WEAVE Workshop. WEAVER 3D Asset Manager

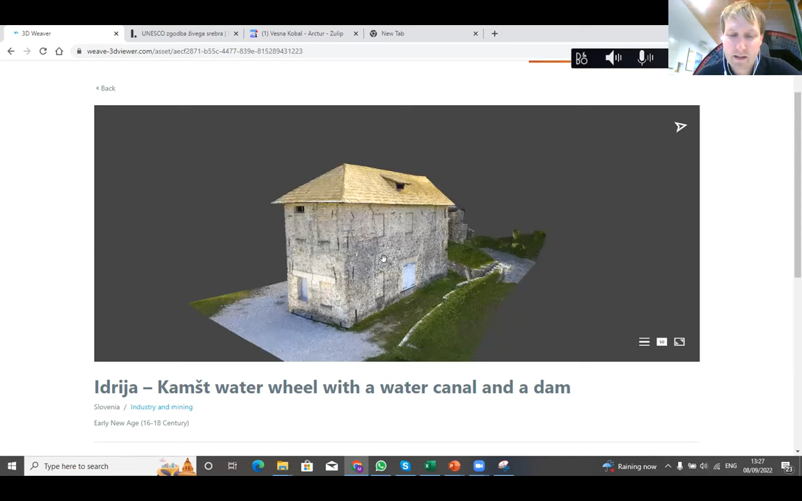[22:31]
And it's not visible anymore where the water went out. But anyway, so this is the model as any other of the more than 200 models.
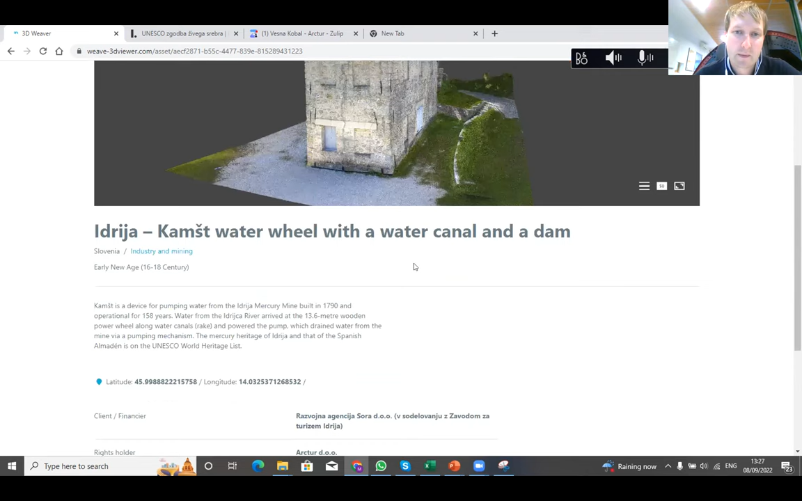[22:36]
Here I can view what the uploader has provided, the data that the uploader has provided, can read about it.
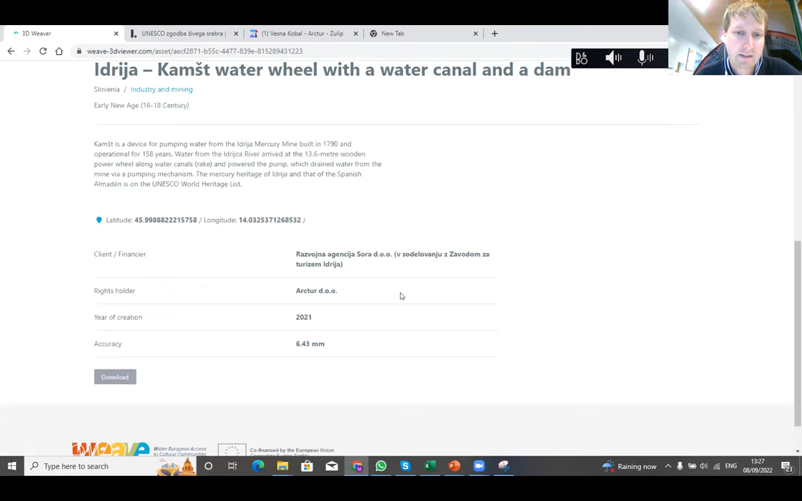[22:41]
But the interesting parts are here in this window.
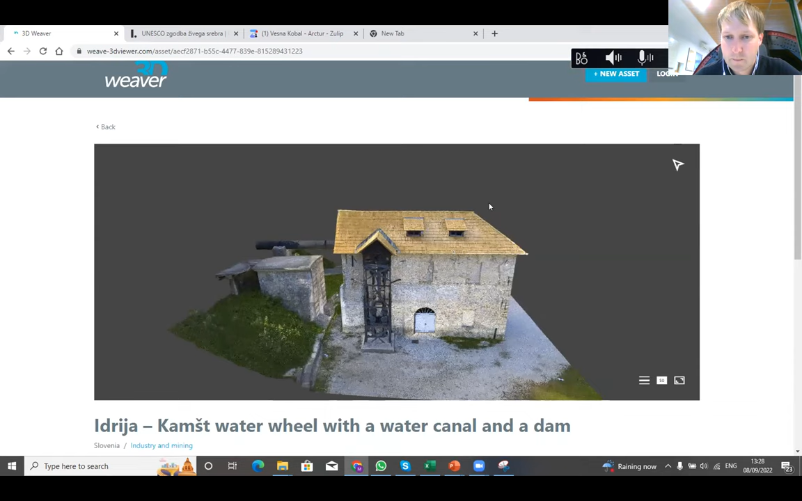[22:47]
I will now make it in a full screen mode so that you can see clearly. So here I can, using the mouse or the tab, I can navigate around the 3D model. I can zoom in, inspect for more.
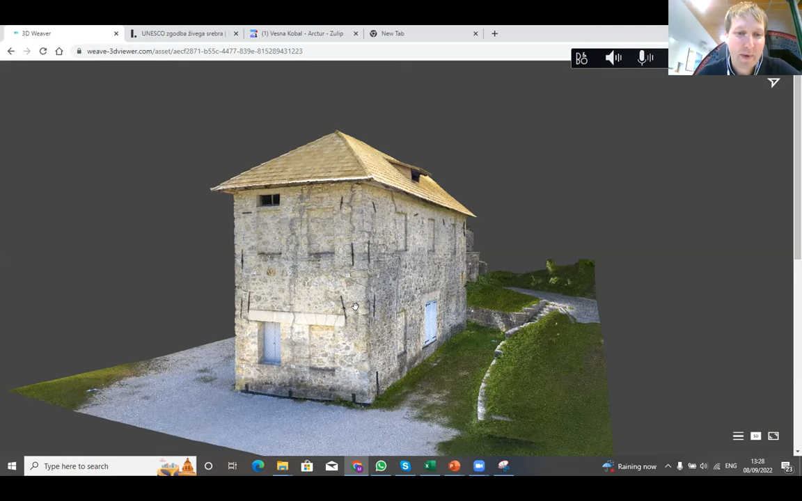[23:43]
So the more you look, the better the image gets. You're right. Yeah. So initially the image of the 3D model was very bad, but it was very fast. And the more I go closer, the better the texture and the model gets.
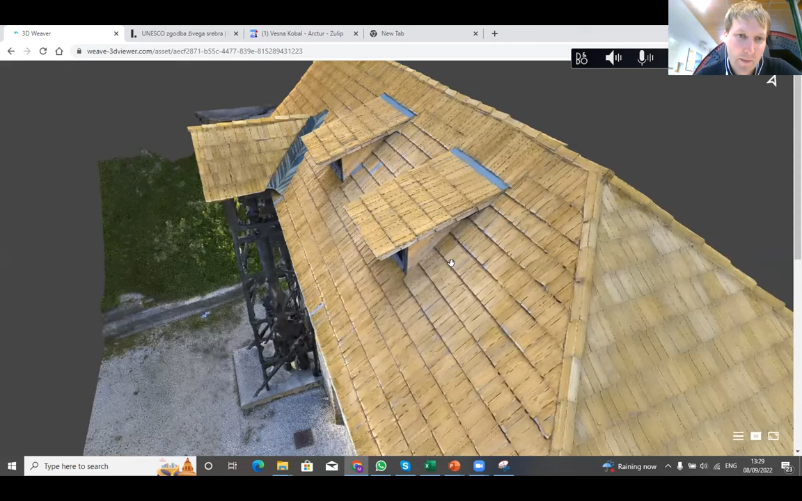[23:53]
This is how we ensure that the use is comfortable for the user.
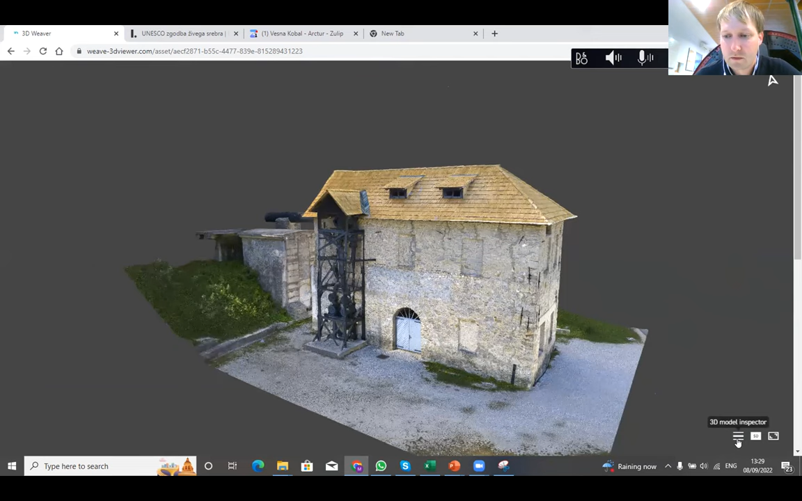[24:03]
Here in the right bottom, we have these three lines, the burger symbol. And here here opens a new window where I can use some of the functionalities. Here initially we have where we can set the viewpoint. So from the left side, from the right side, from above, and from below. So from below, not much is seen because in this case, of course, there is not much.
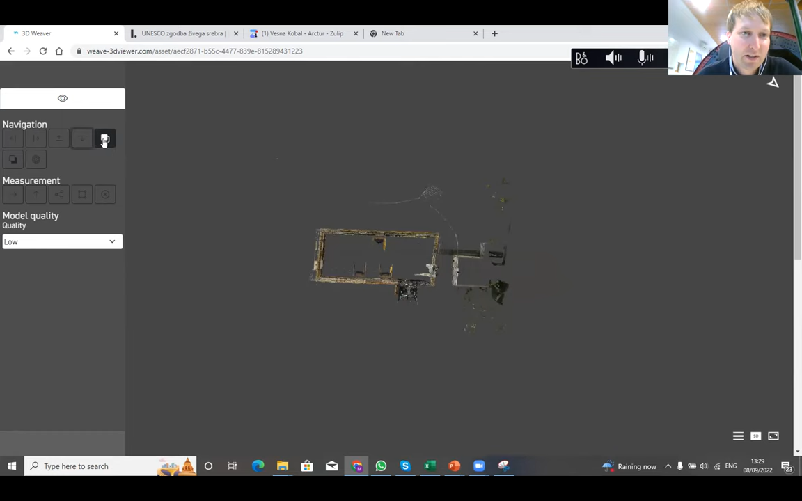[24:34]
I can also see it from the front. And this is the front that has been set by the uploader, such as Vesna before me. So this is what she said as the front side and the back side.
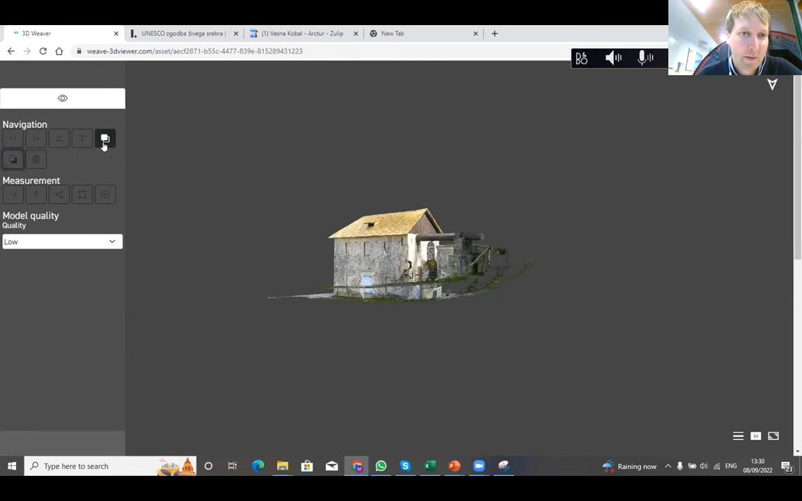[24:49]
So this is something that is, of course, due because of how the uploader has set the front and the back.
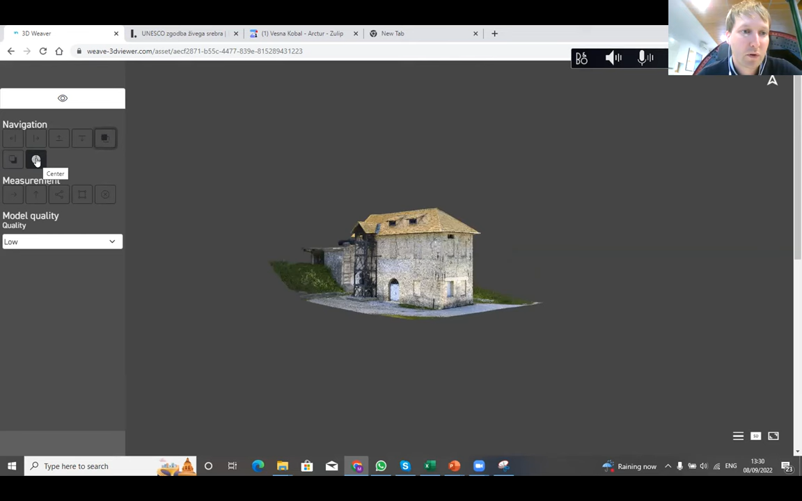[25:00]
And it can also go back to the central view of the model. Here below, I have some other tools as well.
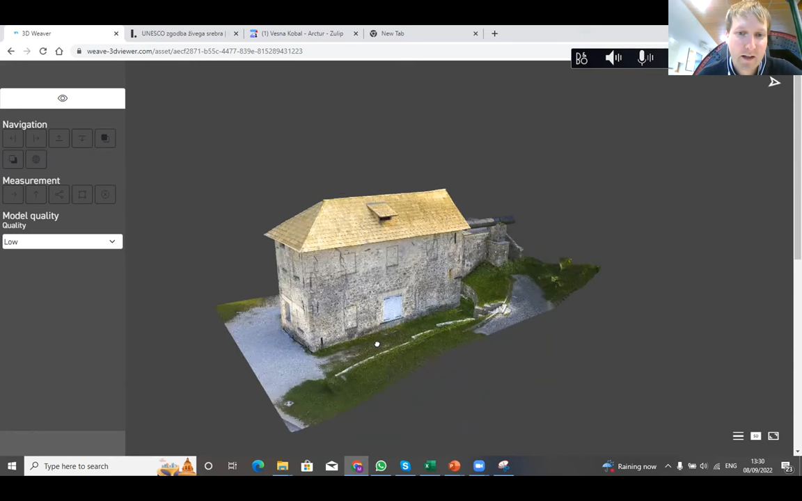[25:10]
And let's say that for you who don't know that building, you're wondering how tall it actually is. And we use the measurement height. And I select the first point, and then I go upwards. You see the blue line. And let's say that we measure it up to here.
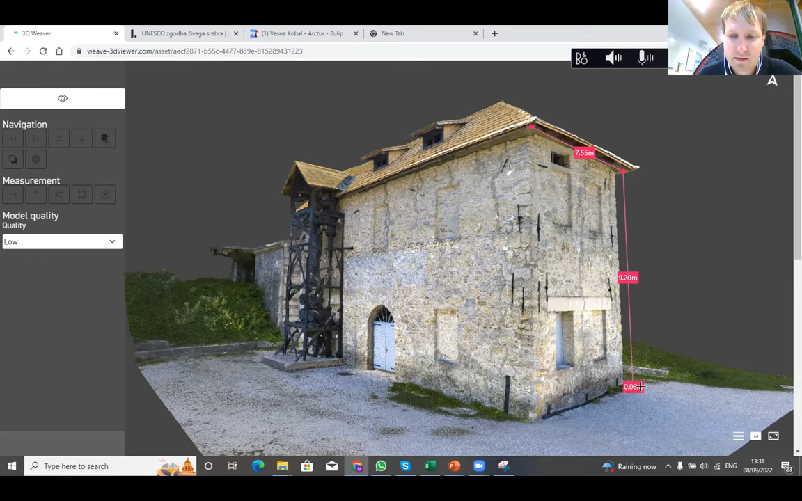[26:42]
So in this case, it's not perfectly 90 degrees. That's why it's a little bit longer than before. What we could also do in this case is, let's say we want to measure the surface of that triangular part here. So let's say that we want to renovate the roof, and we want to approximately know how much of the shingles we need. So we want to measure this part here.
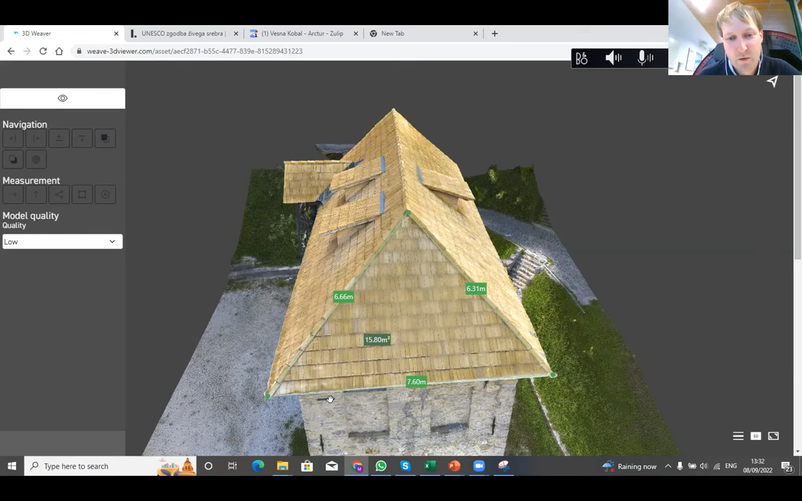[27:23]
Again, I go this, select the 3 points. Of course, the more accurate I am, the more accurate the measurement will be. And this is so 15.8 square meters. So as I said before, the more accurate I am, the accurate the measures will be. I'll repeat it and I'll be even more accurate.